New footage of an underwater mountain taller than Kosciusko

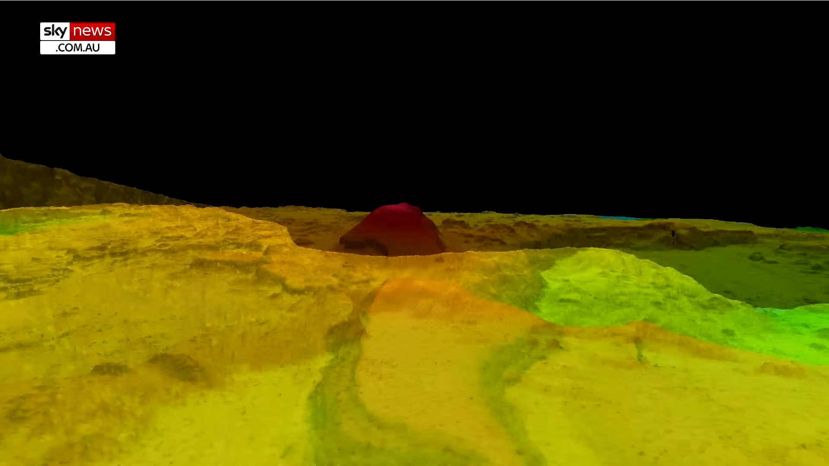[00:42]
The underwater monolith contains vertical cliffs taller than the Empire State Building and Eiffel Tower. We sort of described it as like a collapsed cream brulee.